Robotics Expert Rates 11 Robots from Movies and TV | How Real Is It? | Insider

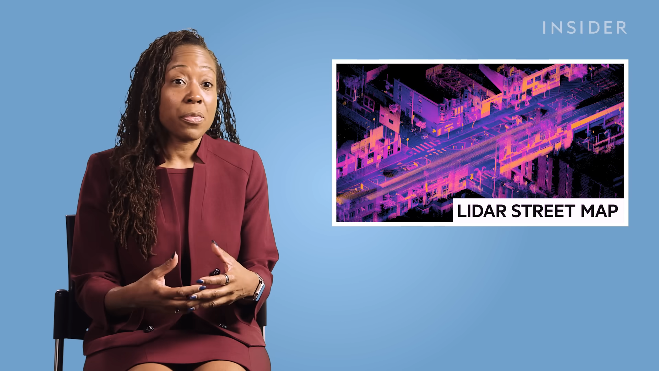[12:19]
And they are fairly robust to things like lighting issues and convex and concave objects.